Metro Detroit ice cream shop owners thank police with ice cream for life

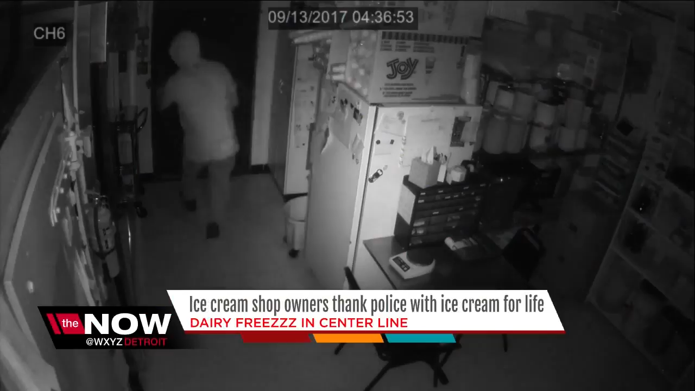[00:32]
Definite detriment to society. Police say the suspect in the surveillance video is Nathaniel Lee Browder.